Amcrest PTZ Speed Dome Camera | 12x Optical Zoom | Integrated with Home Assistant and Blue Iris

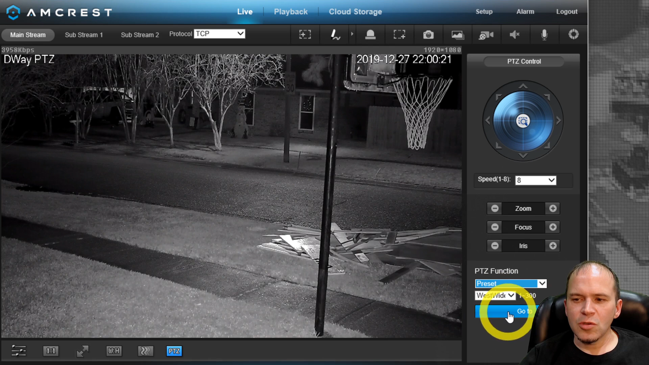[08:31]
You can go to the presets and we'll show you how to preset those. And you can see it jump straight to the preset. I could sit here and play with the PTZ on this camera all day. It's super quick and impressive.
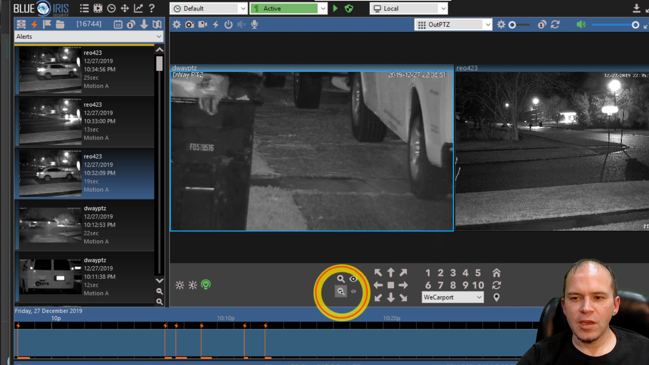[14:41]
You do get all the PTZ controls automatically in blue iris itself. So you can do all of your automation straight in blue iris.